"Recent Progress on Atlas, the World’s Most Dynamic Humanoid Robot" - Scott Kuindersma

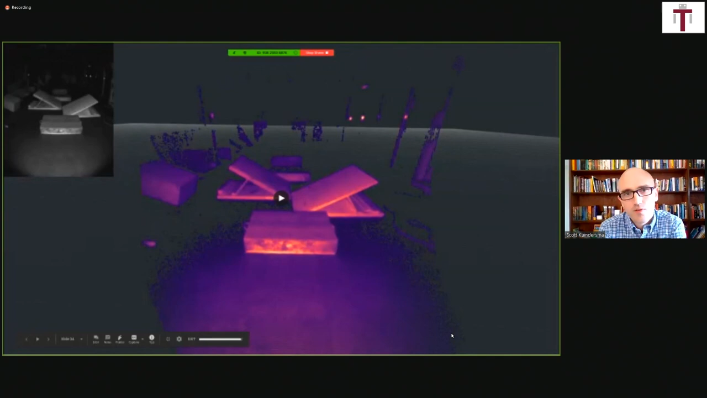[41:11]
all right uh so this is uh just one more video that i'll show that's kind of uh very recent work that we've been doing in the lab um where uh you know the robots you know continuing to do this sort of single leg motions and uh you know starting to look at different types of obstacles what i like about this uh video is that it gives you a perspective from the robot's point of view so what you're seeing is what the robot is quote unquote seeing uh and additionally